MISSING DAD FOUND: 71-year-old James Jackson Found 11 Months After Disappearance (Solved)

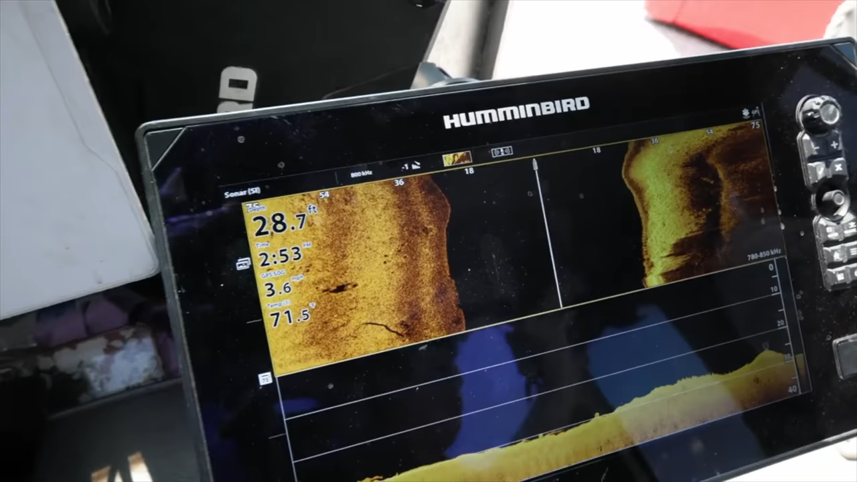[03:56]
On screen: depth 28.7 ft
So you're probably not gonna be able to see a car if it did indeed go off here.
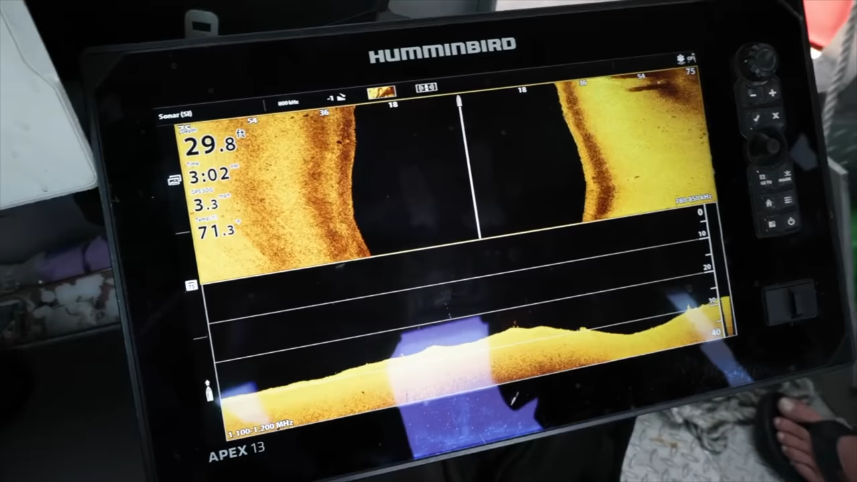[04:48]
We check every possibility, because you just never know.
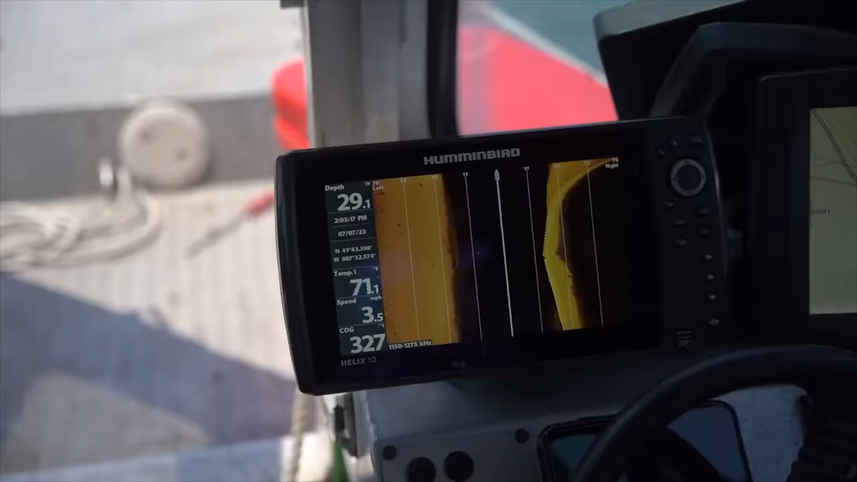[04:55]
On screen: speed 3.5 mph
All right, that's pretty well clear, and they can't get behind the building there. So. Process of elimination.
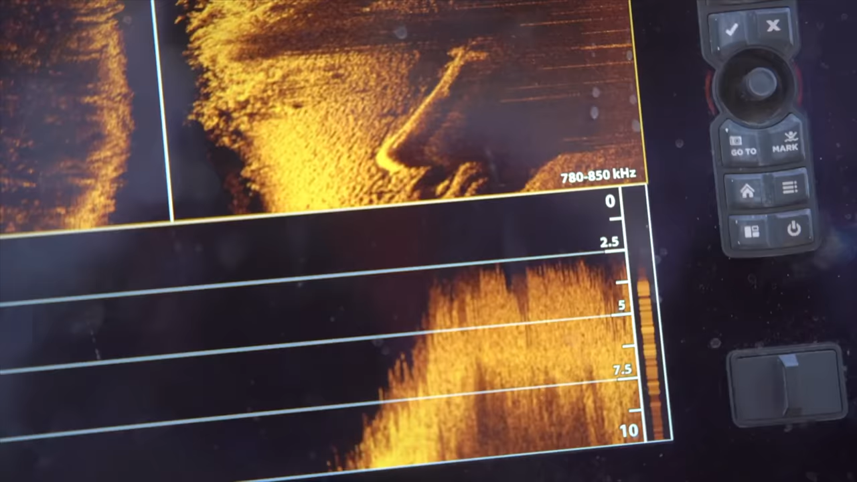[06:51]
I don't know where it's at now. We're gonna go right over. So. Not yet. No, that's a truck. There's a truck here, and then there's a car upside down.
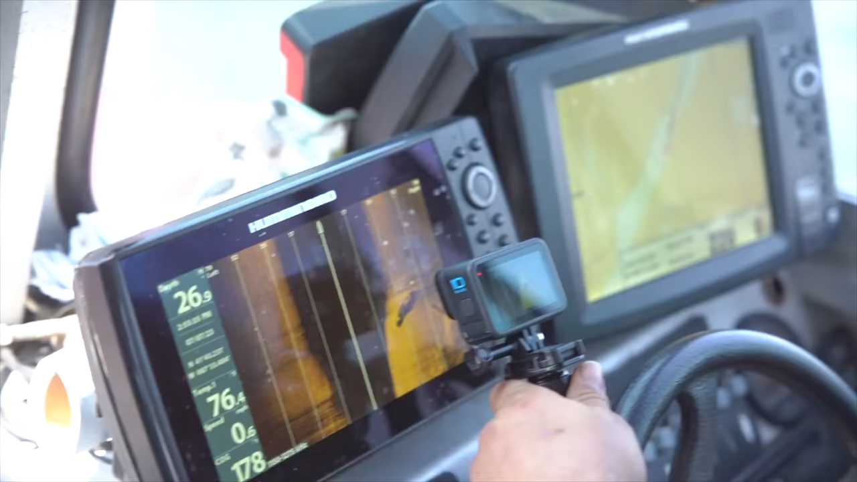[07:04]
Looks like an old school truck, or it could possibly be a van.
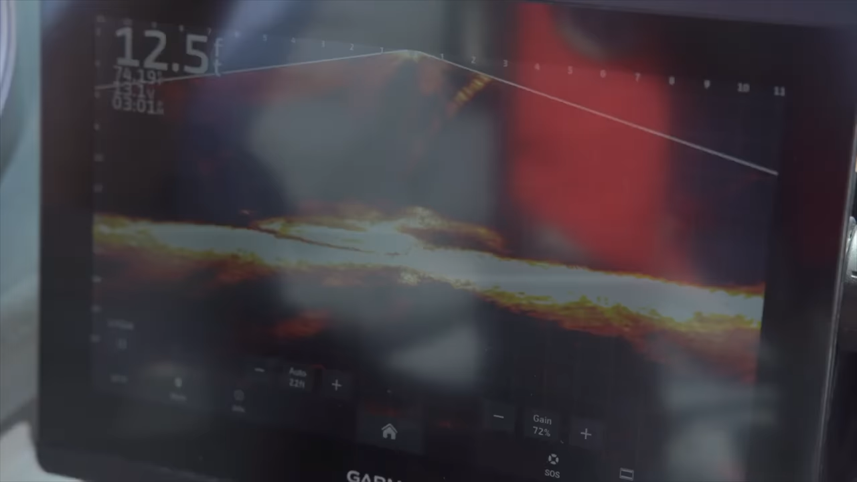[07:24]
Should be right on it. That's the upside down car.
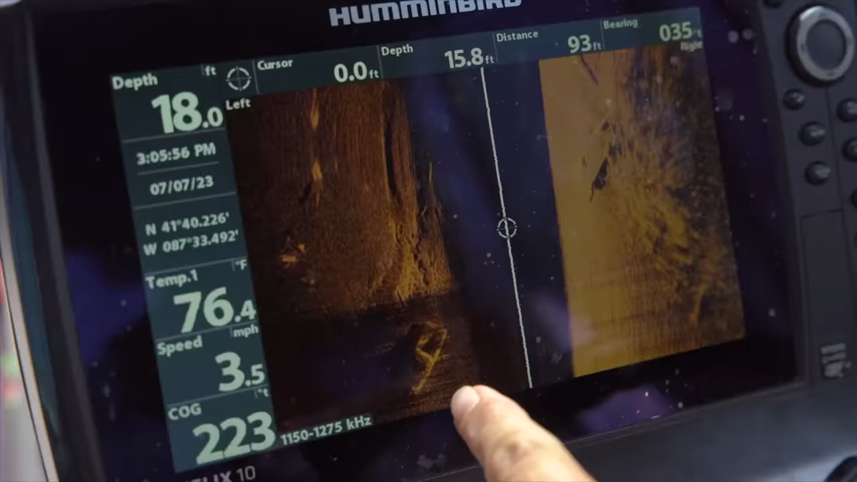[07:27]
On screen: water 76.4°F, speed 3.5 mph
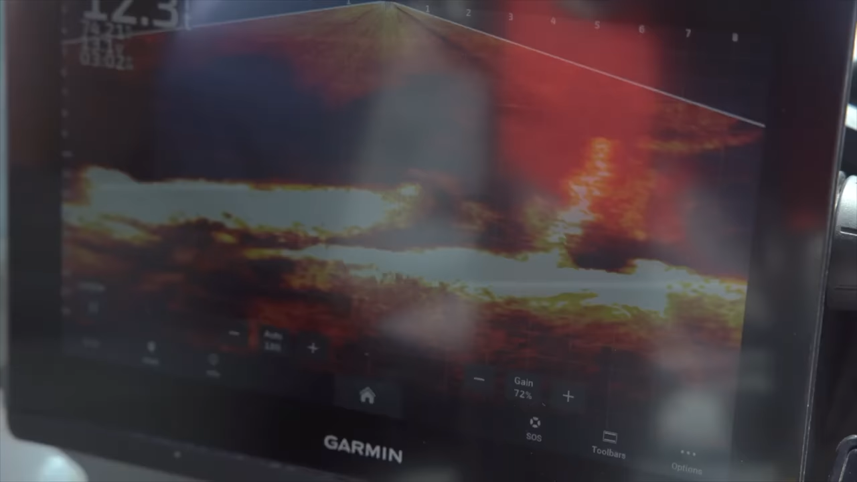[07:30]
Should be hitting it right now.
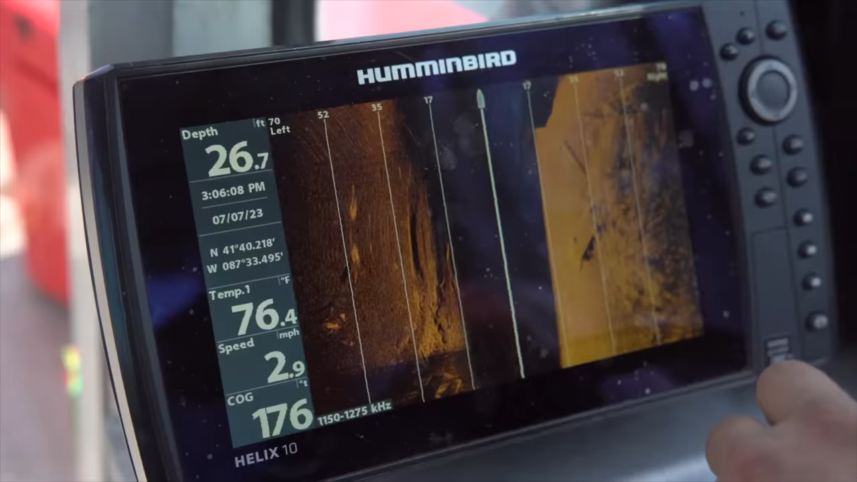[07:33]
On screen: depth 26.7 ft, water 76.4°F
There's actually three vehicles here, I think.
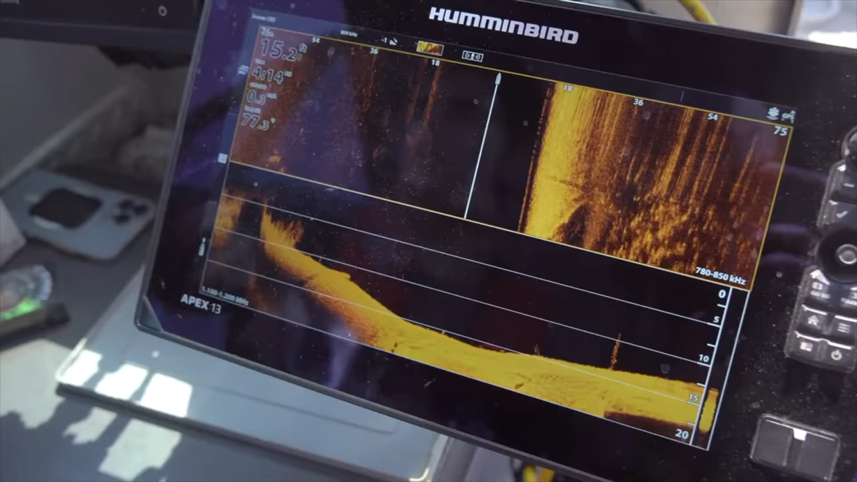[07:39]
If I had to take a guess, it's either a van or it's a full-size truck.
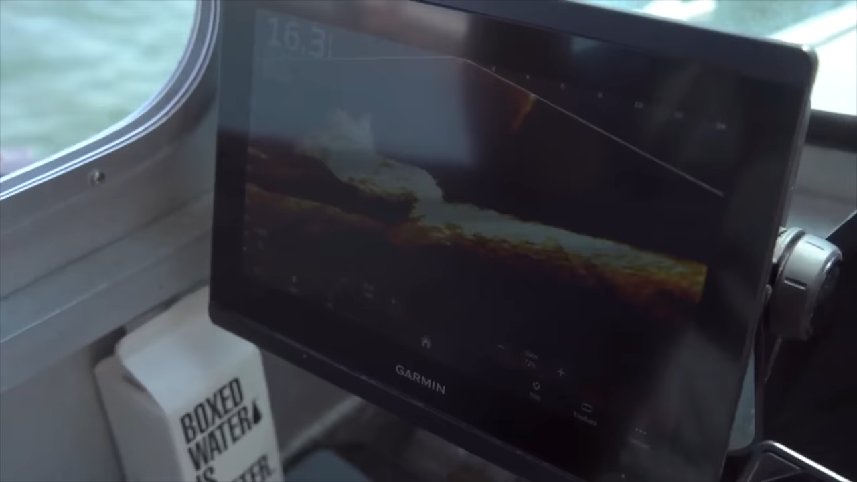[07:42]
I'm not getting a shadow of it. So you're on that one.
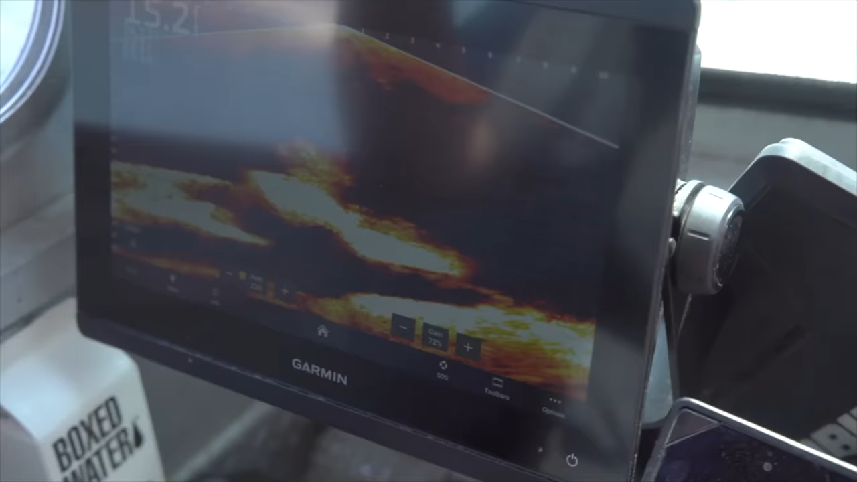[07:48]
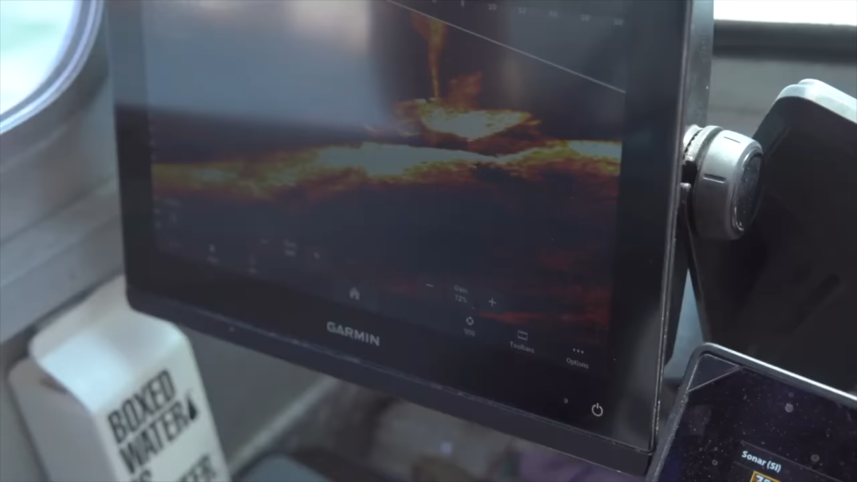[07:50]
There she is, she's got it.